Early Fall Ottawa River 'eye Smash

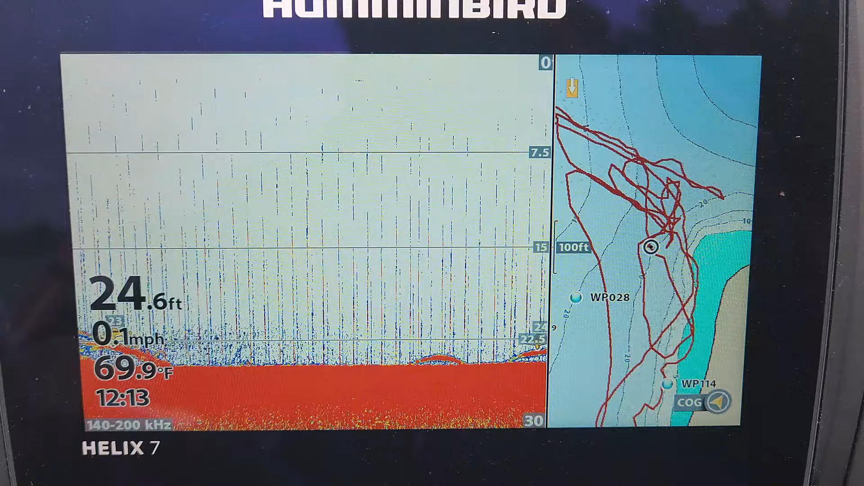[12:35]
On screen: depth 24.6 ft, water 69.9°F, speed 0.1 mph
For those that are curious, basically this is what Mark and I are up to here.
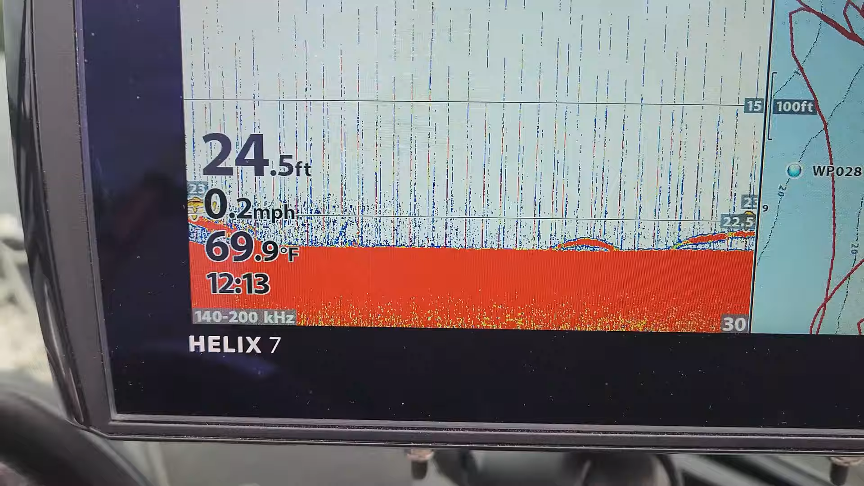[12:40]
On screen: depth 24.5 ft, water 69.9°F, speed 0.2 mph
You can see that every time we're passing over this little area, if you look on the right hand side, I'll switch to the map in a second here, but just draw your attention to the left there, you'll see the fish we're marking.
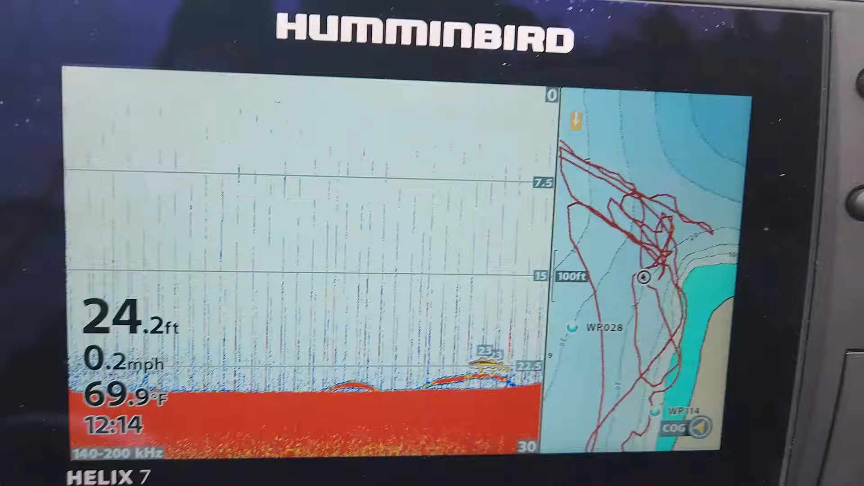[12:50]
On screen: depth 24.2 ft, water 69.9°F, speed 0.2 mph
Oh, hang on a sec. Speaking of which, yeah. There, Mark, just keep filming that, please. Sure. Hopefully I don't need to get the net for you. Yeah. So yeah, that's what I was saying.
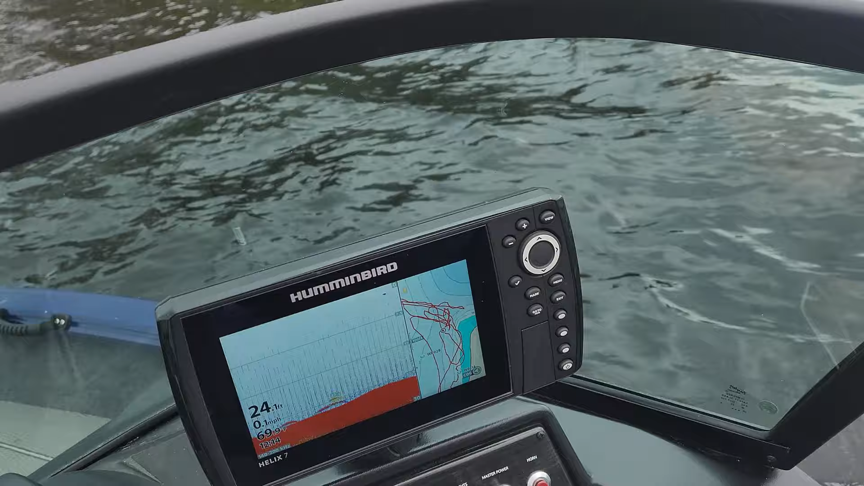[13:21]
On screen: depth 24.1 ft
so we'll get back to here, and if you guys can see, basically I'll go to switch to the map here.
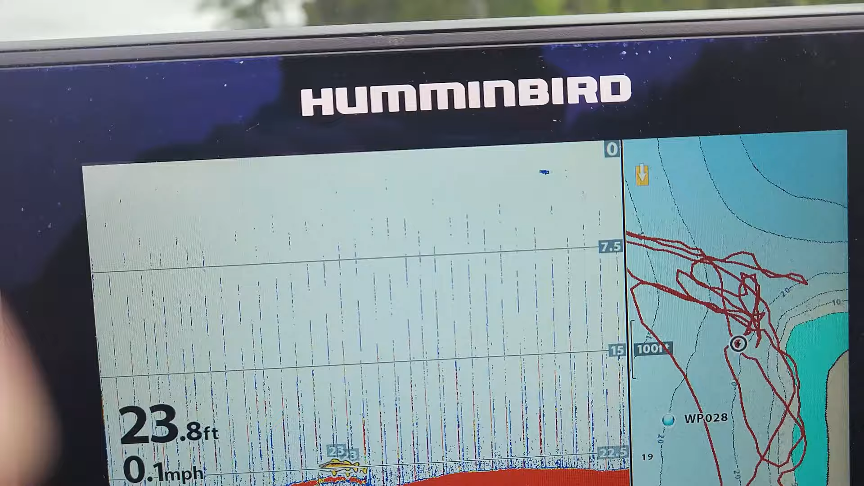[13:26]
On screen: depth 23.8 ft, speed 0.1 mph
And if you can see, we're kind of onto the, as you guys are looking at it, onto the left-hand side there. There's kind of a, like a mini flat in the middle there. And then on the other side of it is deep water. And on the other side is deep water as well.